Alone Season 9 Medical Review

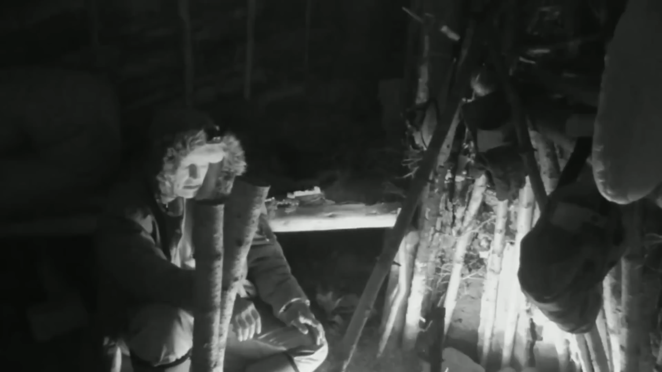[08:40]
I think it's actually just acid reflux. It's just my stomach producing a lot of acid, and there's nothing in there for it to digest. It's not a fun feeling, for sure. So I picked out some charcoal before I started the fire from last night. I'll eat some of that this evening. All right. There's the pound charcoal.
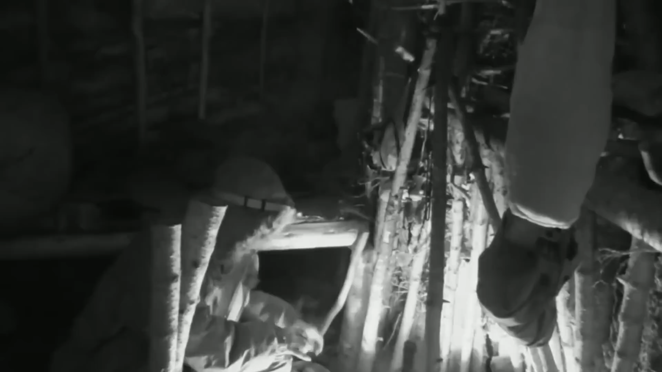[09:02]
Out here, you can't just run down to your local pharmacy or something and grab whatever it is you need.